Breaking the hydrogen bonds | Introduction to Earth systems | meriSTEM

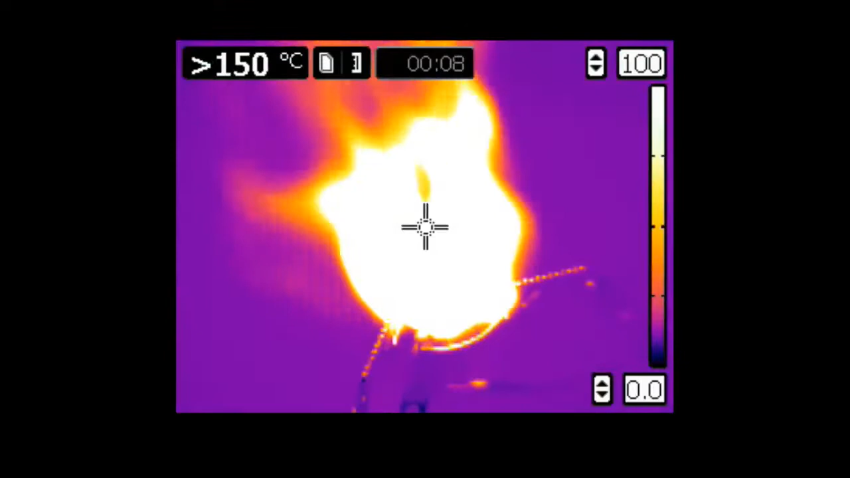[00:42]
Here we have a simple experiment that demonstrates the change of phase of water. We start out by placing a dish containing ice onto a burner and watching it with a thermal camera,
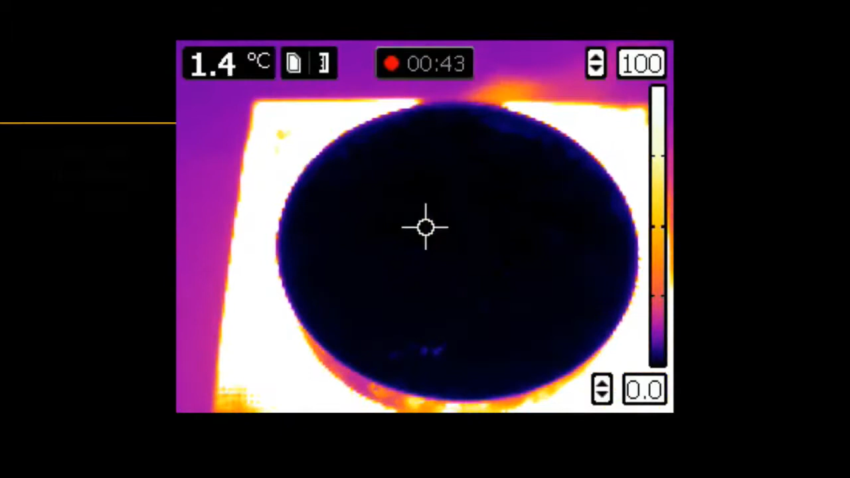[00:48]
On screen: spot 1.4°C
where the colour indicates the temperature.
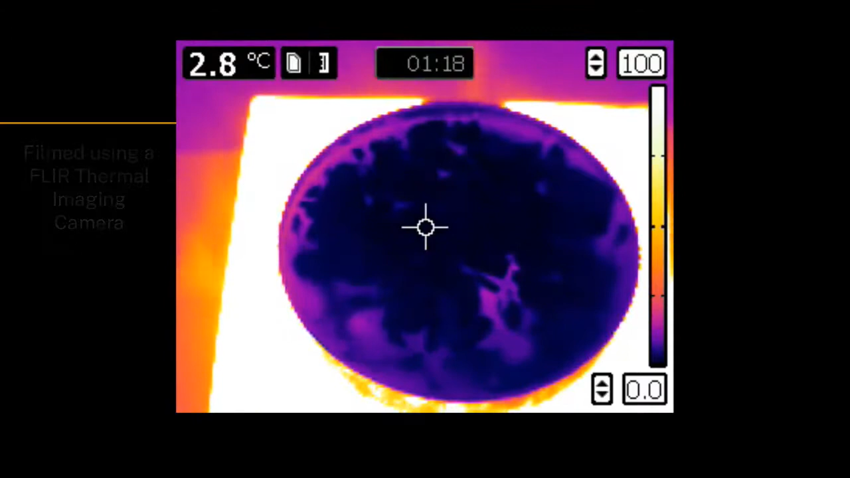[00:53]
On screen: spot 2.8°C
This purple-blackish colour is below zero Celsius, and this white colour is above 100 Celsius.
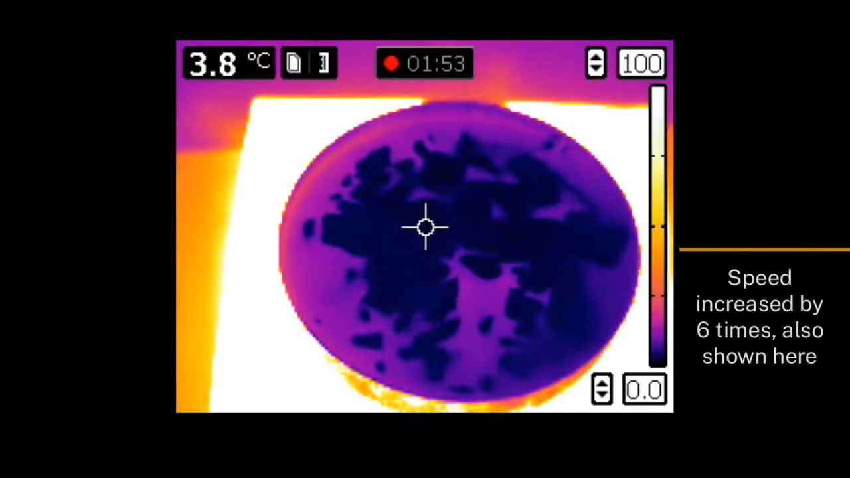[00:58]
On screen: spot 3.8°C
The ice is initially below zero Celsius, which we can see by its dark colour, and as the dish of ice begins to warm, some of the water changes phase from solid to liquid, and we can see the convective circulation of the liquid water,
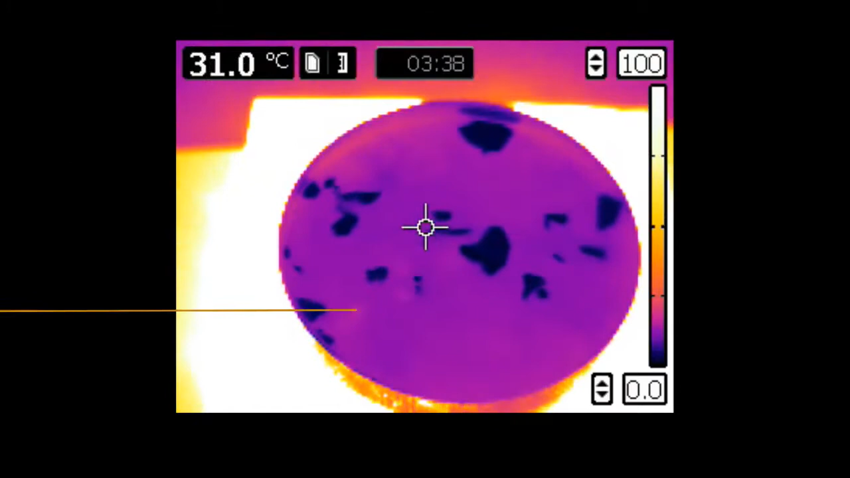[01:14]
On screen: spot 31.0°C
and the temperature of this liquid water is increasing.
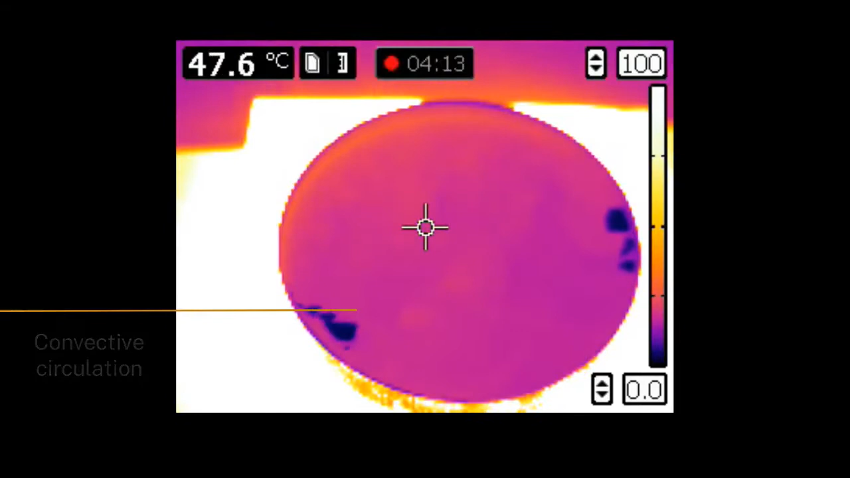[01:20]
On screen: spot 47.6°C
The solid water, however, remains at zero Celsius, even though it is completely surrounded by much warmer liquid water. The size of the solid water decreases as the ice melts,
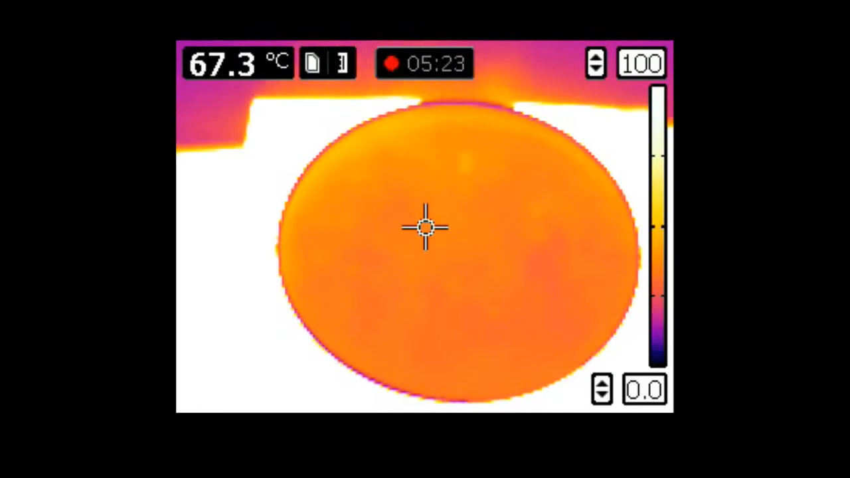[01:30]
On screen: spot 67.3°C
but the temperature of the ice does not increase. That is, the heat that we are pumping into the ice is not changing its temperature, but it is leading to an internal rearrangement of the molecular structure,